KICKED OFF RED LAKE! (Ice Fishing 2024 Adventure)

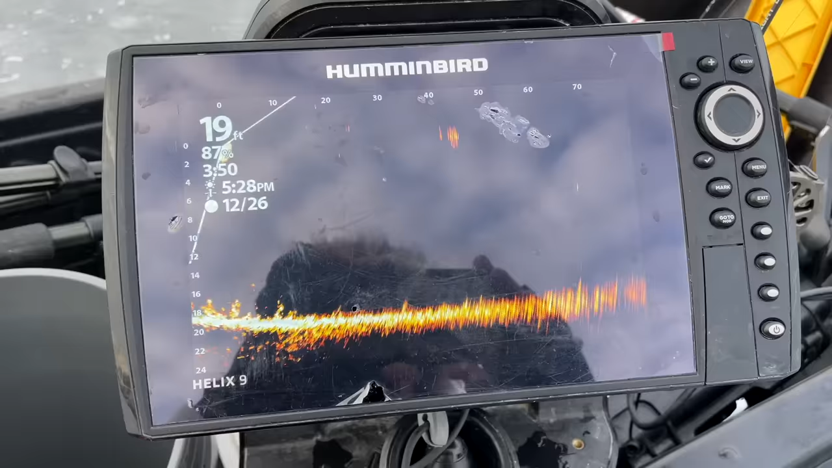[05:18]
On screen: depth 19 ft
Right now we're in 19 feet right here. I'm gonna turn it to the right. You'll see these fish sitting over top of the weeds. Oh, they are just schooled on top of these weeds.
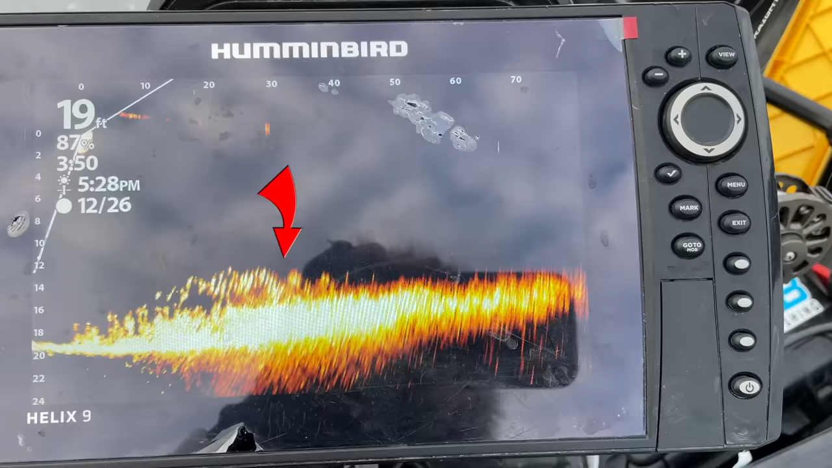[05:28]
On screen: depth 19 ft
Holy smokes, I'm taking this out of the water.